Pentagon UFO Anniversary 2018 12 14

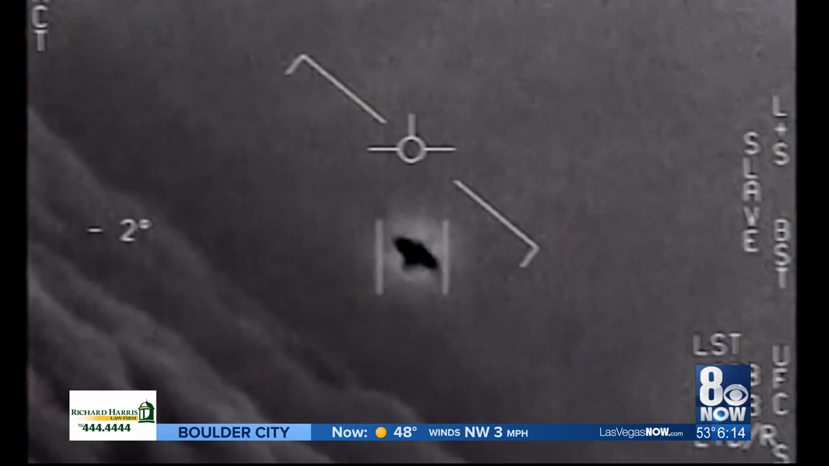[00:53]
UFOs, including multiple incidents in 2015 off the East Coast with an object dubbed the gimbal.
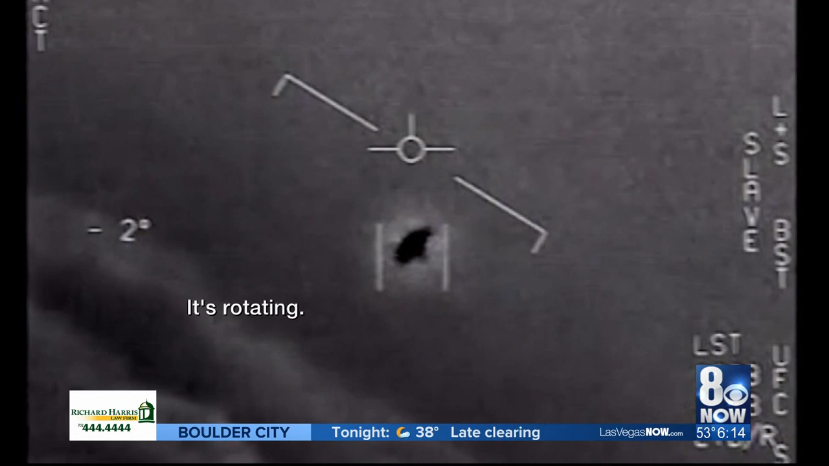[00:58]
Fourteen months after leaving the Pentagon, during a visit to Las Vegas,